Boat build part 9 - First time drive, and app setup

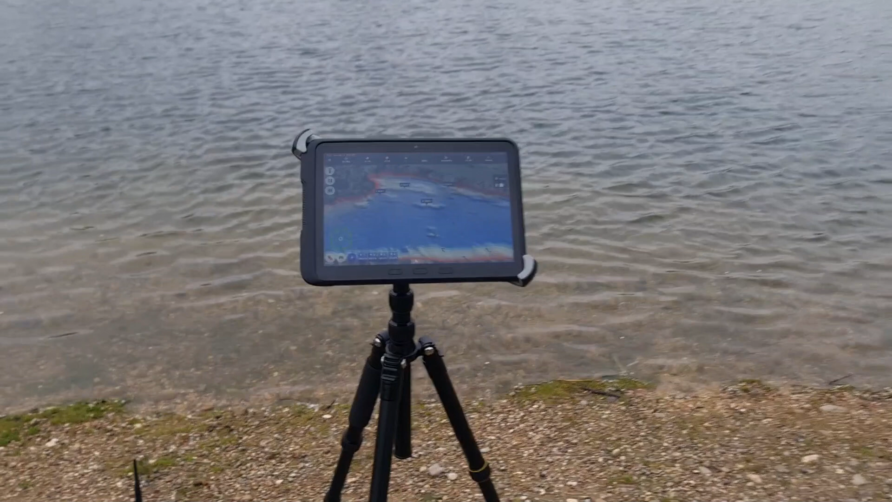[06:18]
so based on the depth map i have chosen a couple of spots
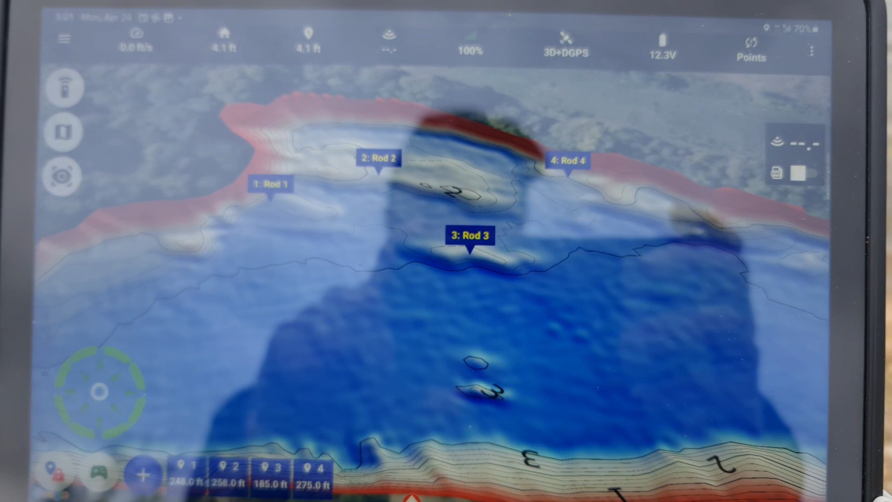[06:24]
this text-based way of marking spot is coming in the upcoming version of the app and obviously the bait boat is ready